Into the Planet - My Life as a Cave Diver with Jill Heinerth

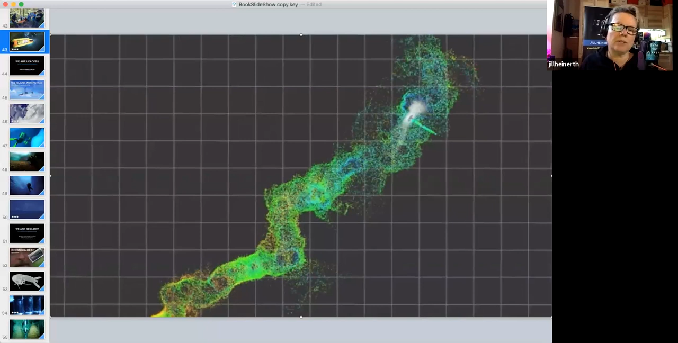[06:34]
and when it turns around to conserve fuel and come back it can pick other places to map along the way to fill in the details of its map